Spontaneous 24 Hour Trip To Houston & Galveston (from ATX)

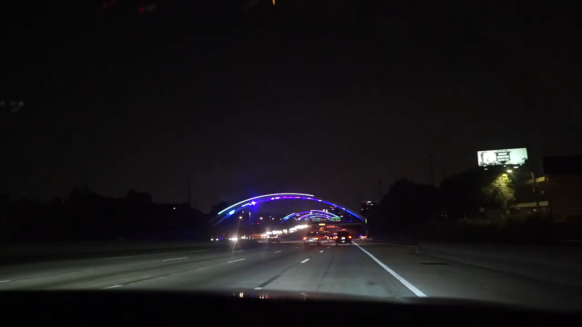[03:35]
All right, we're driving downtown, but look at these arches. They're like changing colors. What? That's so cool.